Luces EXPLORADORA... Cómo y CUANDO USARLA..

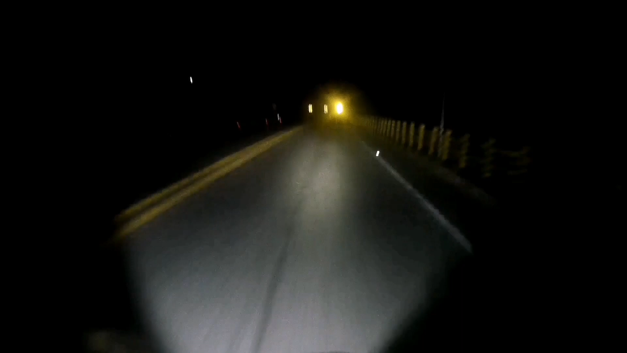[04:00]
de puerto araújo hacia la ciudad de santa marta son las 4 de la mañana y pues como pueden ver allí la luz explora la exploradora pues como ilumina de bien
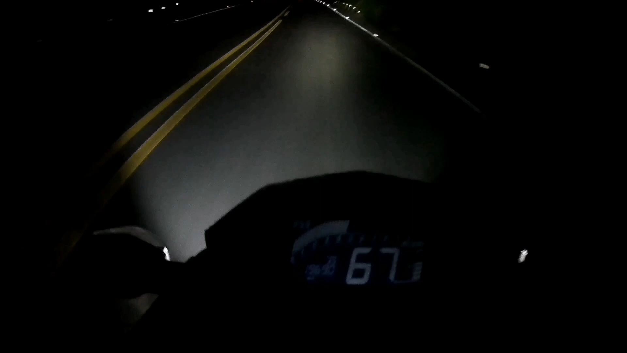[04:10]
miren como los árboles se iluminan perfectamente bien entonces cuando la vía es en doble sentido como ésta y vienen otro vehículo allá pues toca apagar esa